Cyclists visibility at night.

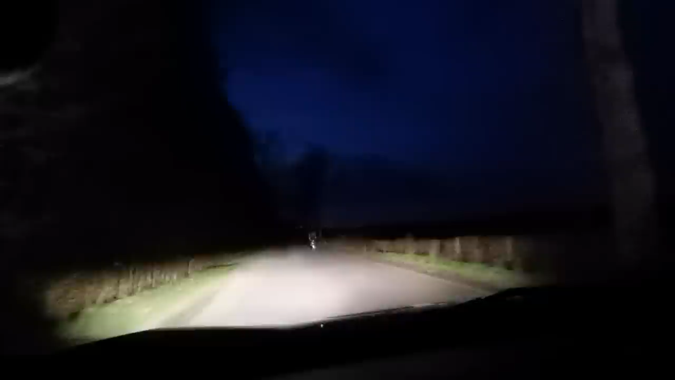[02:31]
This is a normal speed right now and you can see also that those stickers are spinning with the wheels. You will subconsciously know this is either a cyclist or a motorcyclist maybe. Now the driver will follow the cyclist with the lights. You should never replace the lights with some reflective accessories but let's just say that your lights the batteries on them die you will still be visible if you have those reflective details so remember about that.
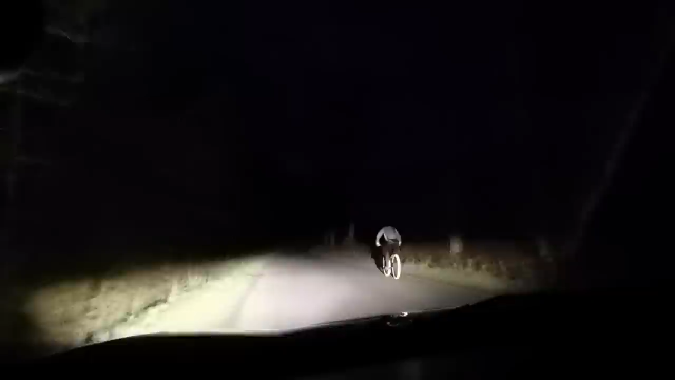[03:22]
There is much less time for reaction. And we'll conclude with a simple comparison. I'm making 20 long steps and I'm gonna stop. You will see the bike with no lights but at least white tires. You can still see me but you don't see my face. You don't see my head right. Then another 20 long steps. That's 40 steps right now. You don't really see me. And then another 20 and we've got 60 steps.
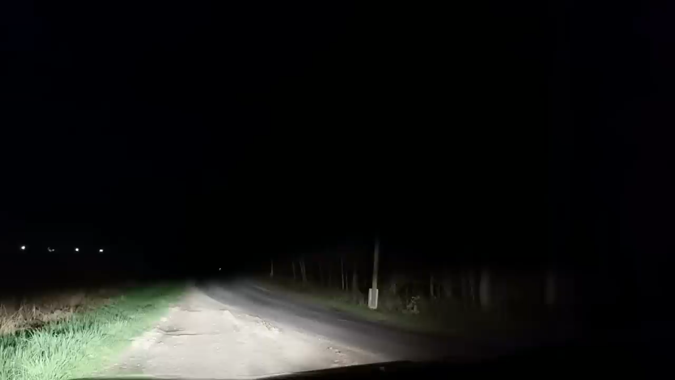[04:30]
Another 10. Another 10. Going up to 90. And I could still go on and the driver would see that there are some reflective stickers on the bike. Left side. No stickers. Right side. Stickers. Can you see the difference? Okay, let's see once again. You can already see the bike with the stickers and now I'm approaching on those white tires without the stickers.